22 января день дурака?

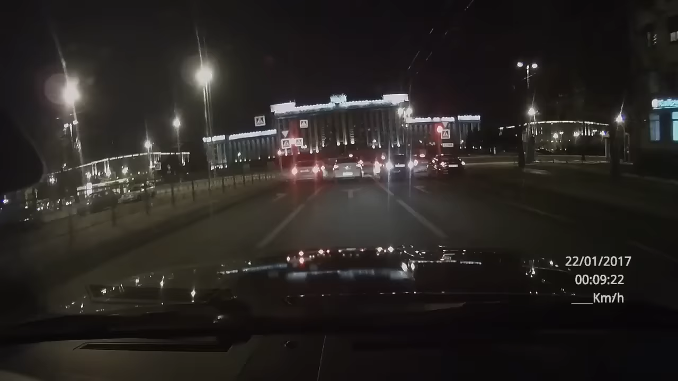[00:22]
Поворот направо, затем через 100 метров держитесь левее.
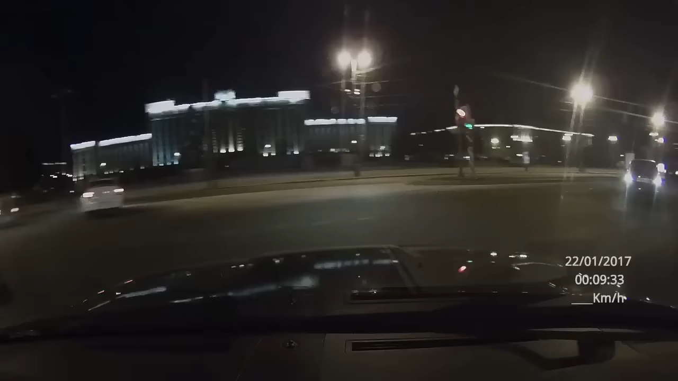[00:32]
Сдурел что ли, блин, здесь двух рядов направо, а линия кусок, ну. Что сегодня творится? Странно вообще. Вообще, что происходит? Поворот направо. Мне что-то действительно не заставочка, прям да. Вообще, бухие все что ли?
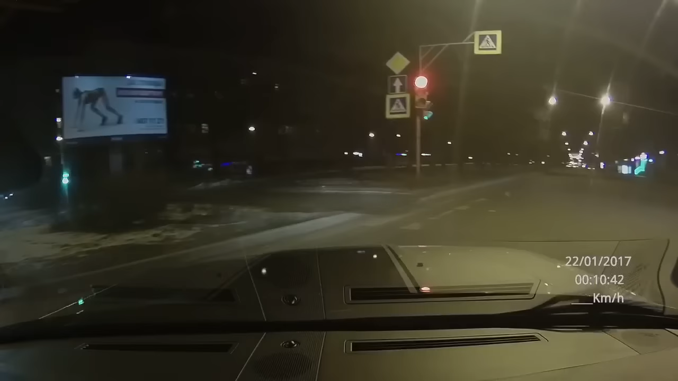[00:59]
Он по красному проехал. Ближайший майор через 7 километров. Тут стоп-линия. По красному проехал, да. Слушай.